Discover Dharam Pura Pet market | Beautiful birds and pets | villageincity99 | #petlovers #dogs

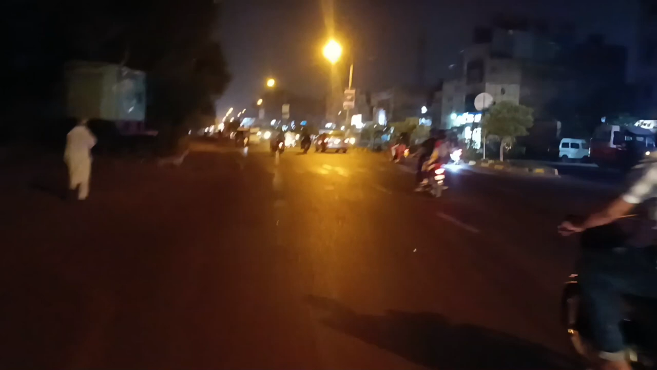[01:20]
رات کے ساڑھے بارہ بج رہے ہیں اور ہم گاؤں والے سو رہے ہیں اور لاہور جاگ رہا ہے اس وقت آپ لاہور کی چمک دمک چیک کریں جی
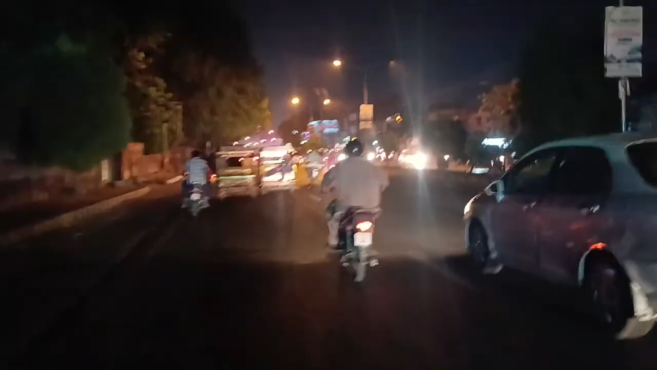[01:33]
اہم ہی تھوڑی کہتے ہیں زندہ دلانے لاہور
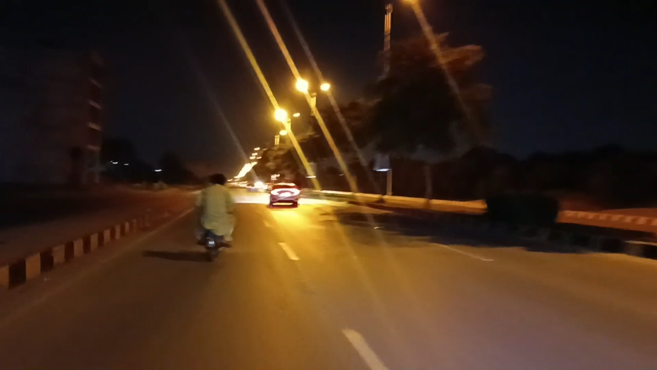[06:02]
تو جی دوستو پیچ مارکیٹ کا وزر آپ کو کروا دیا رات پر اور رات کے اس پہر اب ایک بجھنے والا ہے اور یقین مانے لہور کی سڑکیں روا دوا ہے ٹرافک یہاں پہ روا دوا ہے اور لاہور یہ جاگ رہے ہیں